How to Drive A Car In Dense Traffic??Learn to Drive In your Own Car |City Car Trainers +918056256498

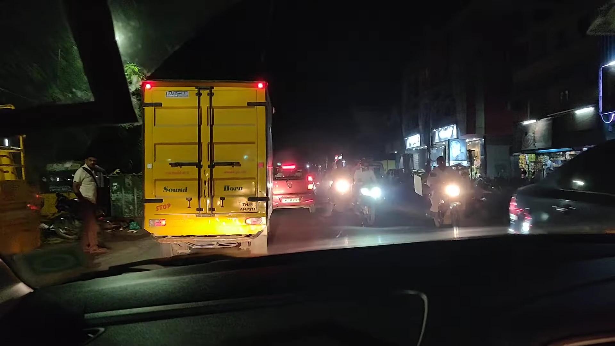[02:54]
The road, a little cramp. A little left side judgment. If you look at a commercial vehicle, he came in between. So, sir, that's correct. Left side judgment, right side judgment. Left mirror observation, right mirror observation. If you look at the center mirror, you can look at the center mirror. So, if you look at full traffic. So, here, he has to drive only on the clutch. So, he has to drive only on the clutch.